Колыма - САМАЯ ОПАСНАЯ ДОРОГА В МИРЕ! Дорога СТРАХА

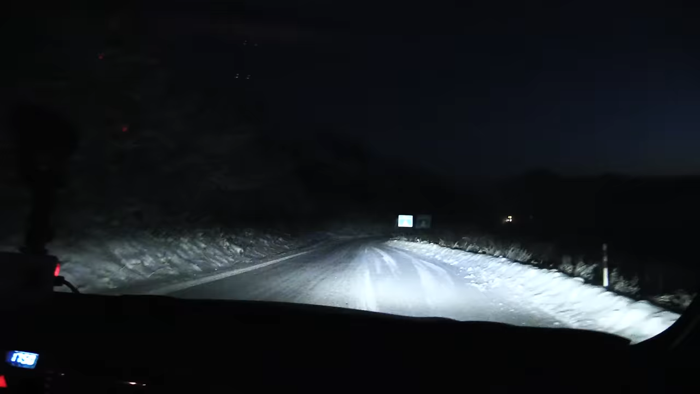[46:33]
Пускай она проедет. Внимание, опасный участок, еще впереди 4 километра, что так много-то? Может подвинемся?
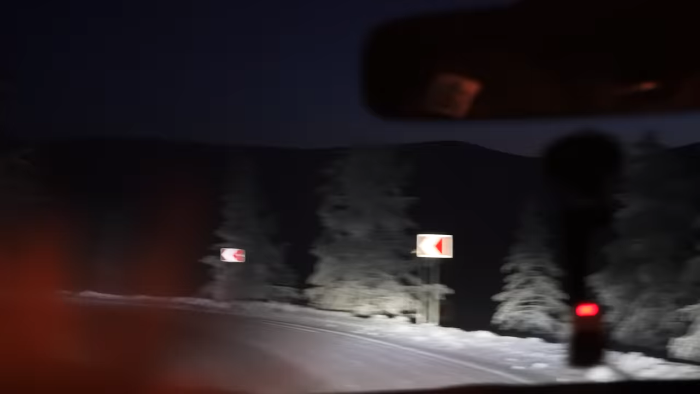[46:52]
Тихо, тихо, тихо, тихо, тихо, что-то идет. А, это машина, слава богу, не фура, господи. Господи, что она маленькая.